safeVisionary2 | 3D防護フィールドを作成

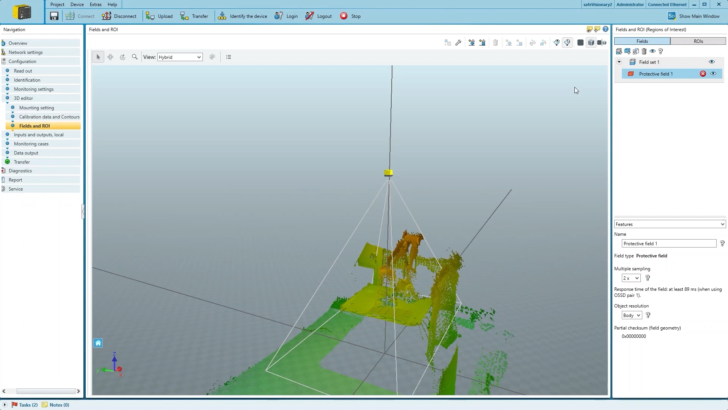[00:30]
Per default, there is already a field set with one protective field and we just have to add the field shape to the 3D editor. The Safety Designer gives us the option to choose the orientation of the added cuboid,
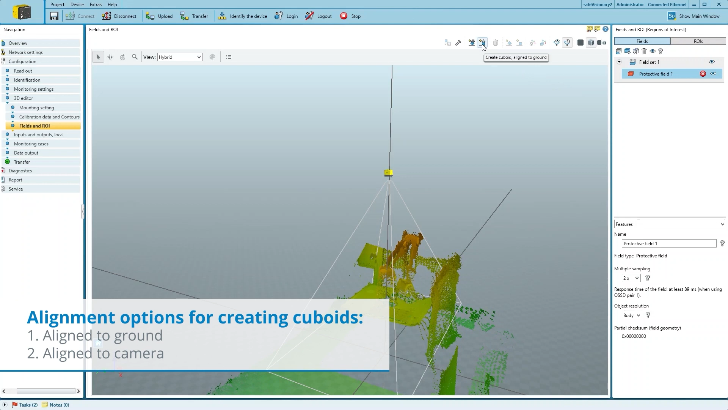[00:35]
aligned to the ground or in line of the camera.
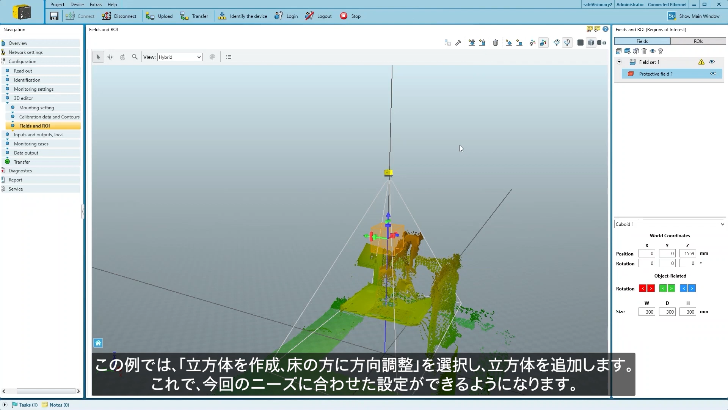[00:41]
In our case, we select the aligned to the ground option and add a cuboid, which we can now configure to our needs.
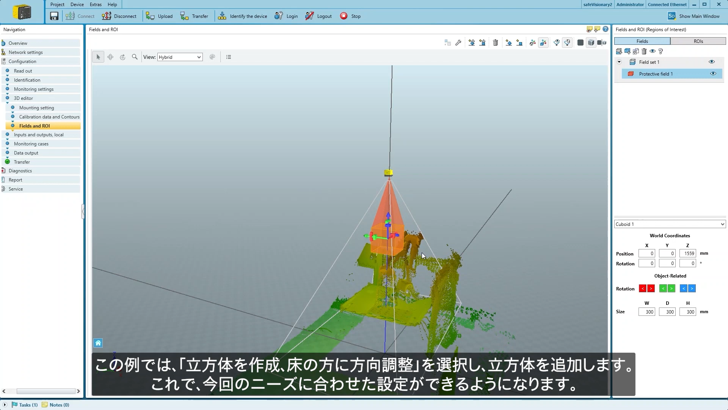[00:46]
As we can see, the cuboid has 3 different tools for each of the axes.
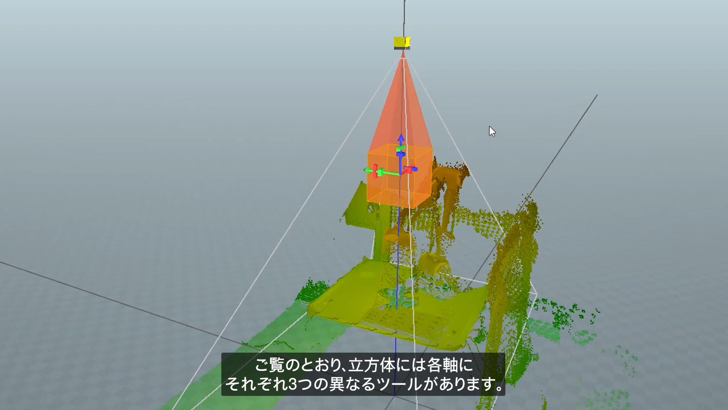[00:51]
The arrow on top can be used to drag the cuboid around.
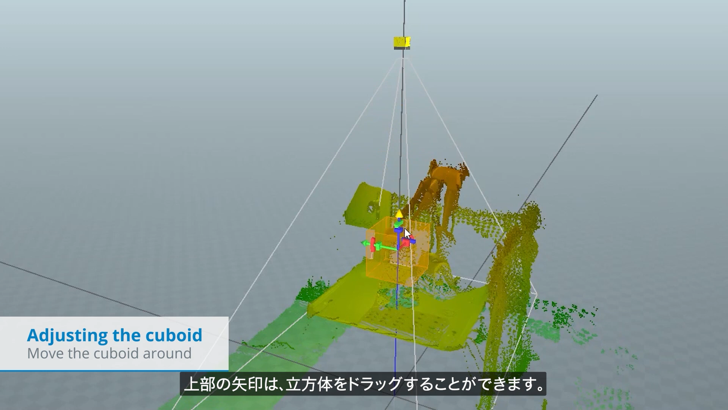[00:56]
The middle tool rotates the cube.
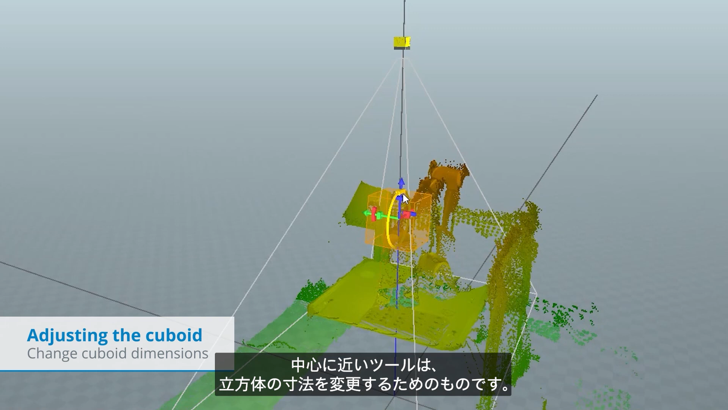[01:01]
The tool close to the center is to change the dimensions of the cube.
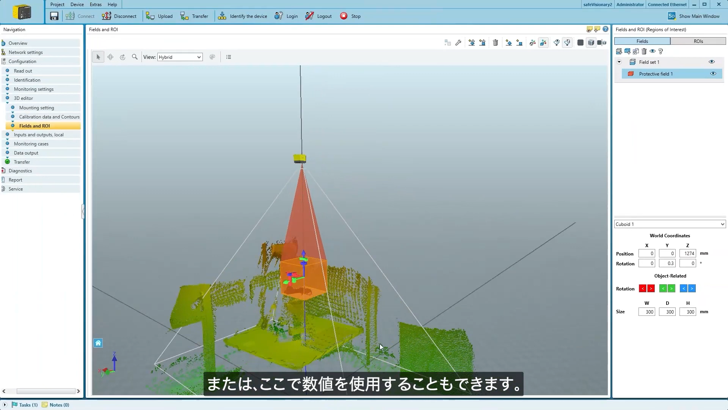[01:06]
Alternatively, you can also use numeric values here.
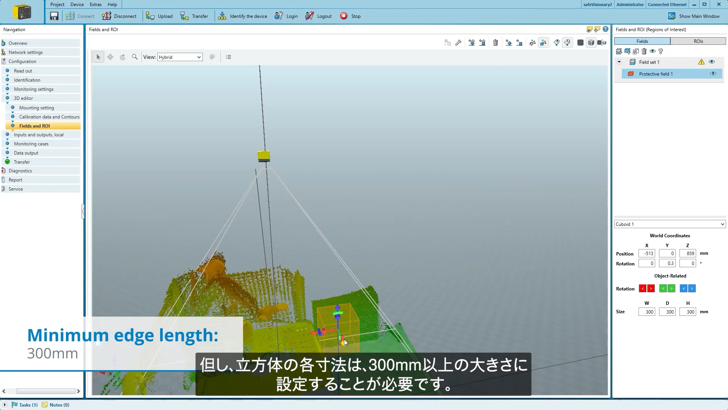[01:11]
Keep in mind that the cuboid has to be at least 300mm wide in each dimension.
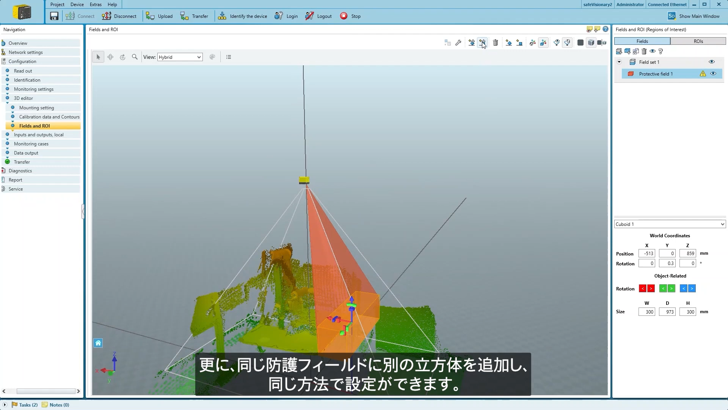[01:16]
Then, we can add another cuboid to the same protective field and configure it in the same way.
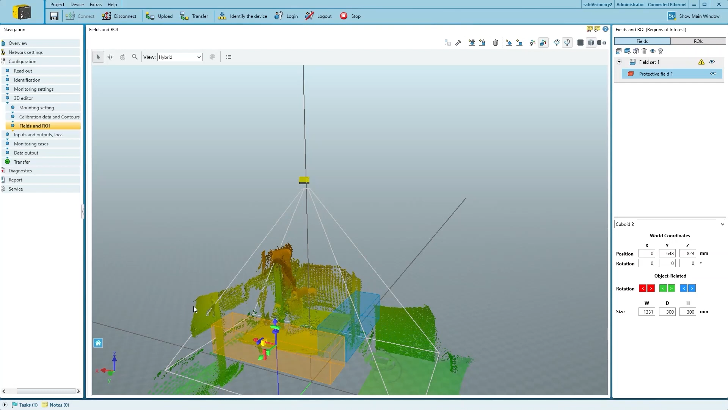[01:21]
All we have to do now is assign the protective field to a monitoring case and transfer the configuration.